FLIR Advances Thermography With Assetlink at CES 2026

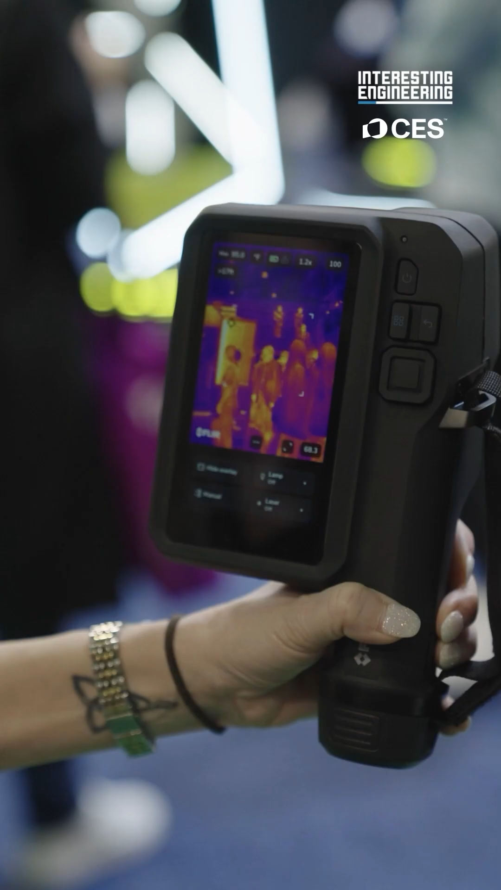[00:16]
to to deal with the issues
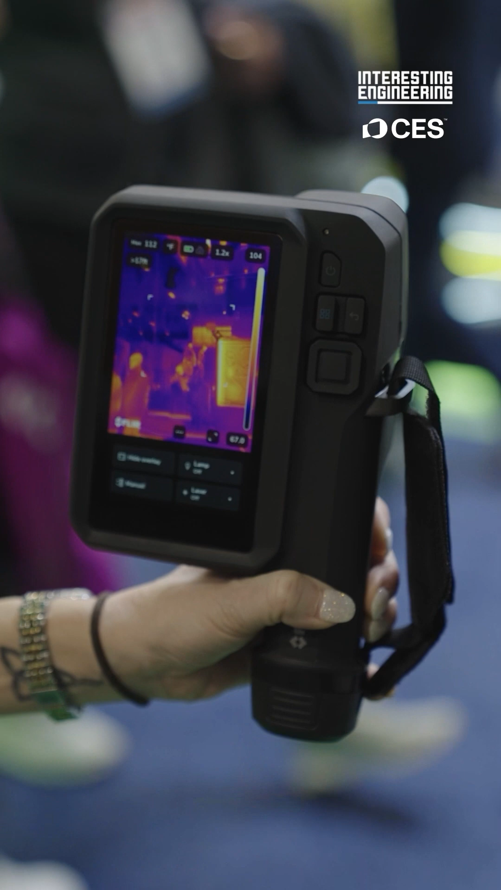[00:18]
that they have in their facilities we do everything from law enforcement
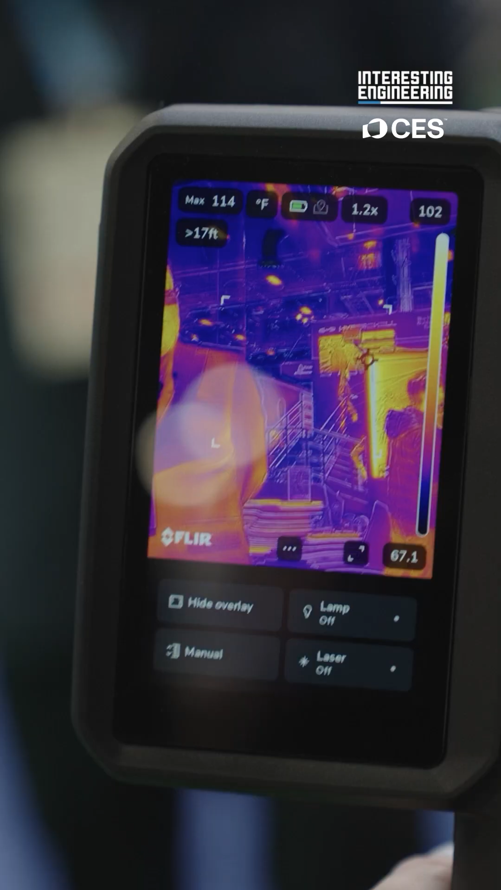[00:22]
On screen: max 114°F
firefighters we're centers on
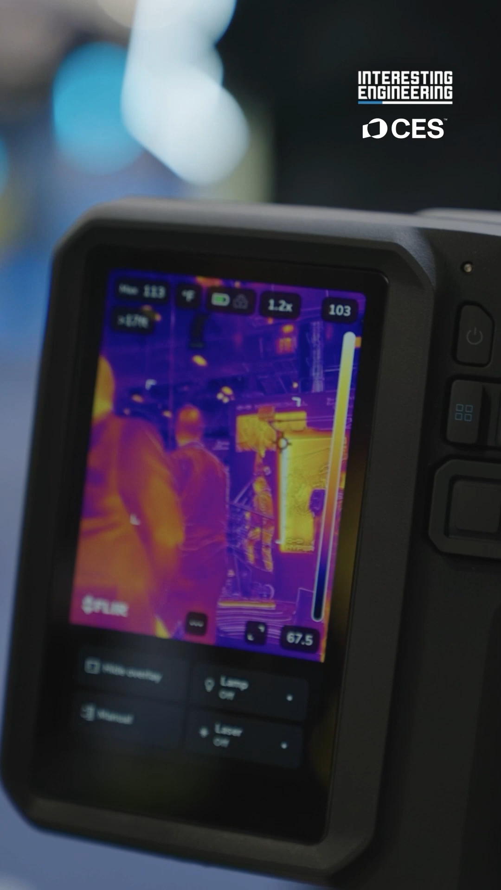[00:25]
telescopes in space air defense air defense and then everything in between but you know here at the show we're focusing on our industrial customers and our new new camera that we just came out with being able to measure temperature ranges we
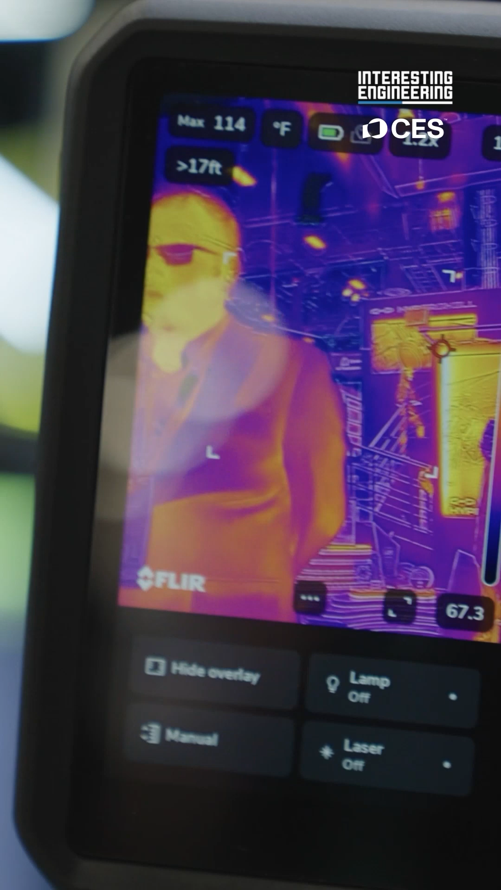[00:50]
On screen: max 114°F
environments we're taking standard pictures as well but also
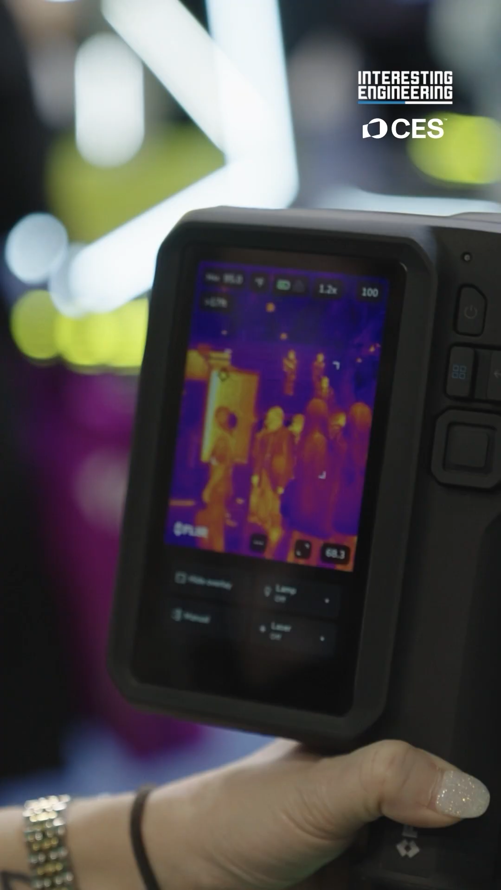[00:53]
radiometric images all day use
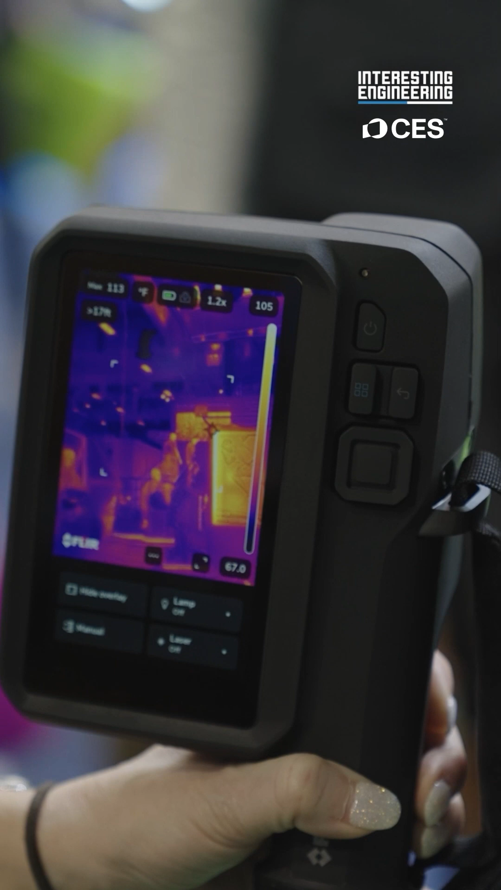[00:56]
with our interchangeable batteries field of view to support what you're going out and capturing and we're now that we've launched that has a
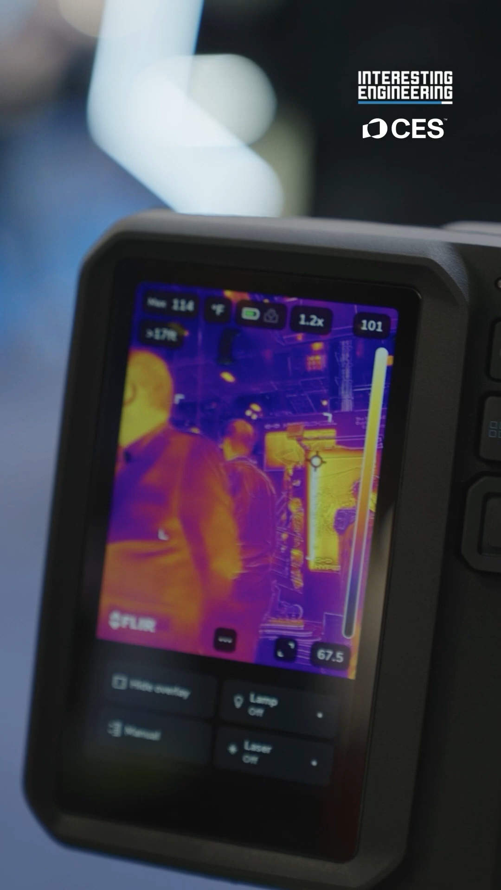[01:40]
able to compare them over time
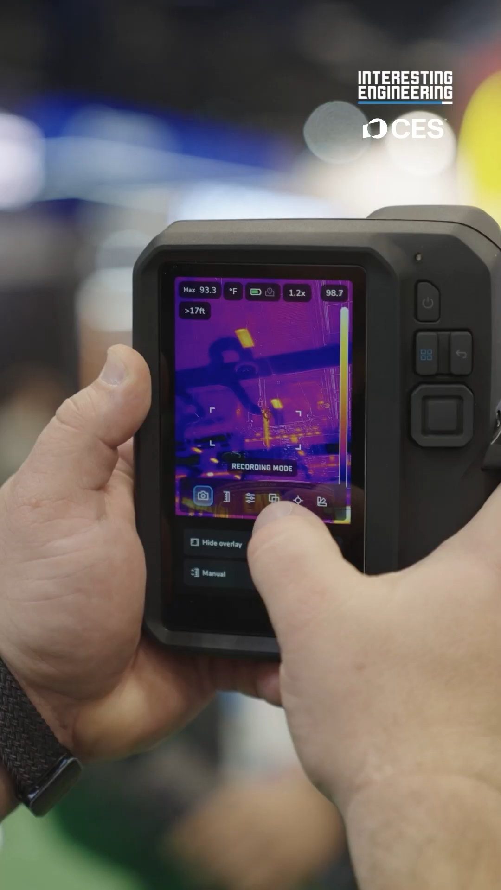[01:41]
On screen: max 93.3°F
to go through analysis and analytics in in that platform but also to help support inexperienced thermographers